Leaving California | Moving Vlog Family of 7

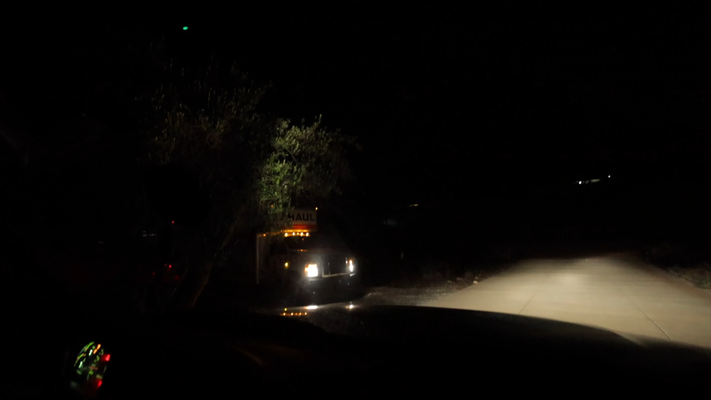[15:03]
All right, you sound even more awesome on this than on the phone. I think it might have light up the truck driver. Oh, it looks pretty good.